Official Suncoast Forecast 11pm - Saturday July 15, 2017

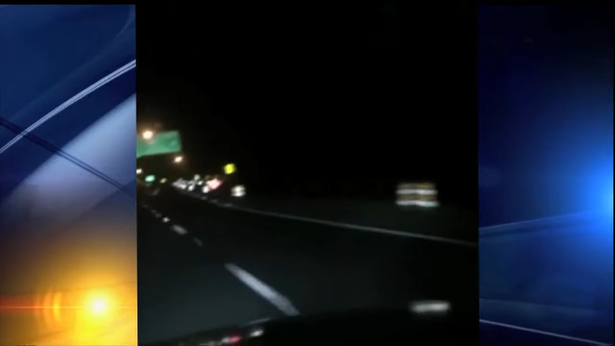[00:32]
This was taken earlier. Our producer brought this in and she was telling me about the lightning she saw just off the bridge as she was driving around.